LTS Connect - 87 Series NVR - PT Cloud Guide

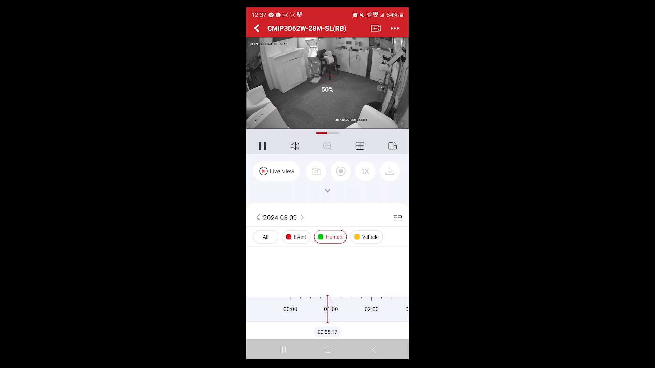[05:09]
if there's any humans that have come up you'll be able to see a little green indication on the bottom